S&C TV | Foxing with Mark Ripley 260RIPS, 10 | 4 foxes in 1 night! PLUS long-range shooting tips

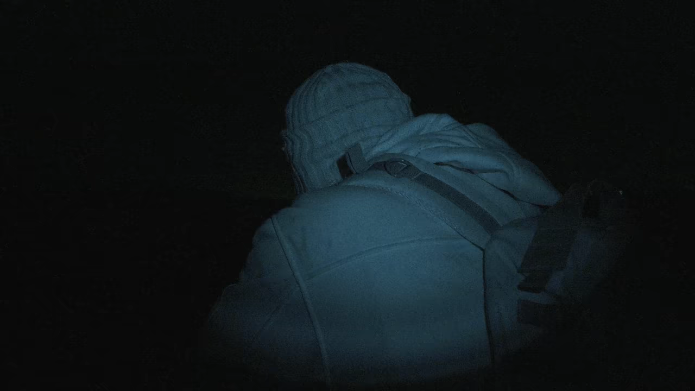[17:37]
Two down in about half an hour. Really pleased with that. Again, that one came in really close. That was probably only about 50 or 60 yards as well. Brilliant stuff. I'm actually saying that last one was even close. That was about 30 yards. So yeah, this one was a little bit further, but still ridiculously close.
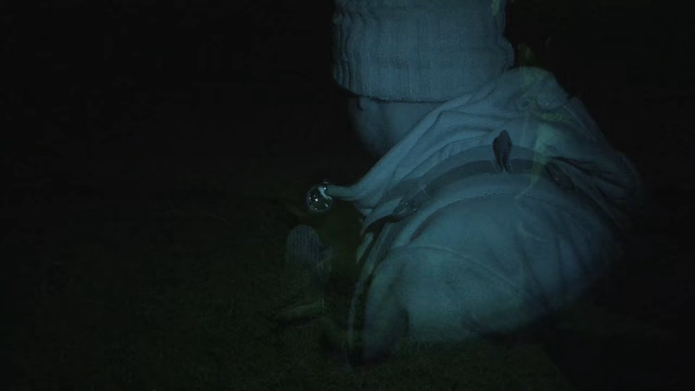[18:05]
That's another dog fox. Again. It's in nice condition. Good.
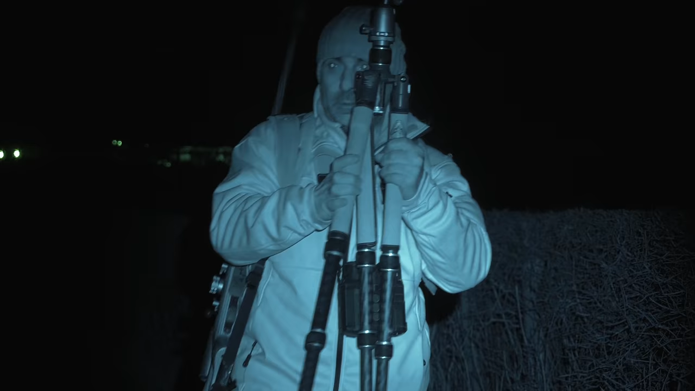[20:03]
Another close range one, but he thought he was safe, sat over there just the other side of that hedge, but I could just still see his head there.
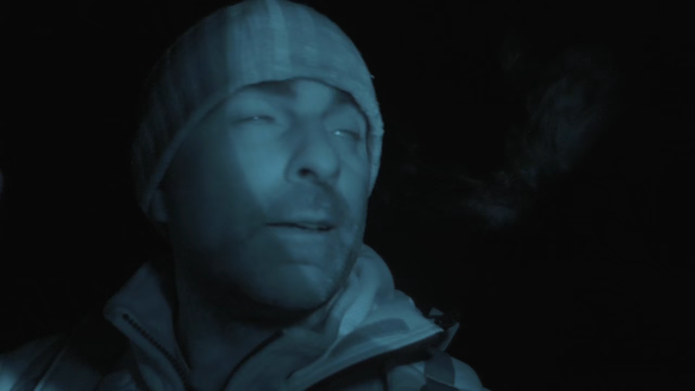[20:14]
That was the only thing I had to aim at, so I just took that one out with a headshot, so he did nothing about it.
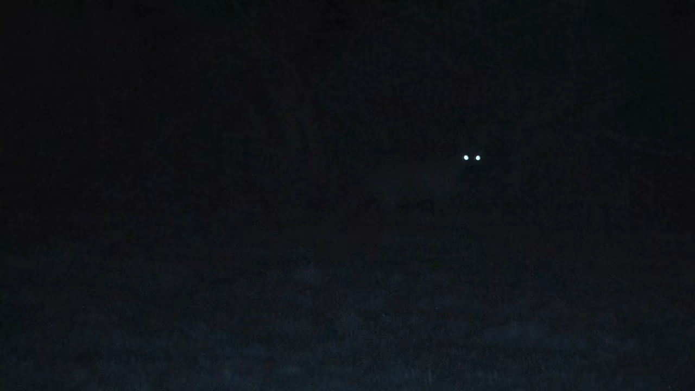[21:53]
the side of the silage clamp.